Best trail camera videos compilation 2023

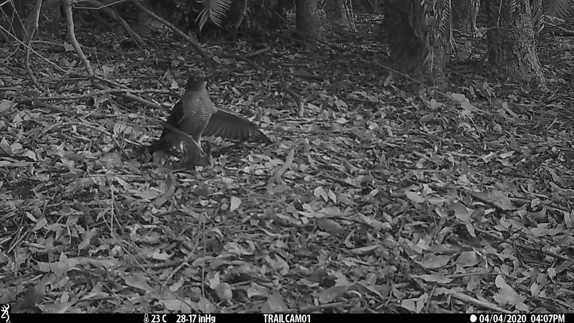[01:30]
I was really lucky to get this footage of a brown goshawk, which had just caught a crested pigeon. This was filmed in the Tambourine Mountain area.
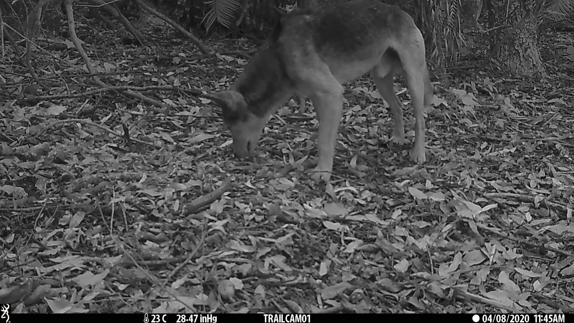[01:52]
A wild dog came along later to sniff out any scraps from the pigeon that was killed previously.
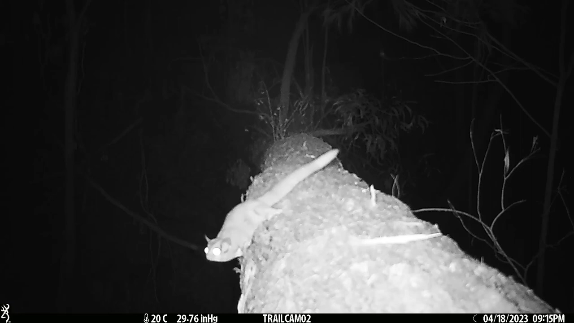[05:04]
This tree actually is across a gully and not straight up and down. A tawny frog mouth on the same log.
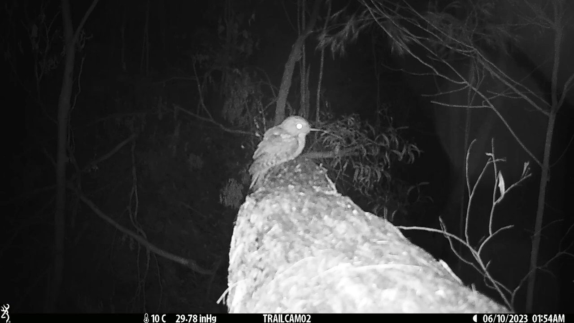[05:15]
I'm not sure if you can see it, but he's got something in his mouth.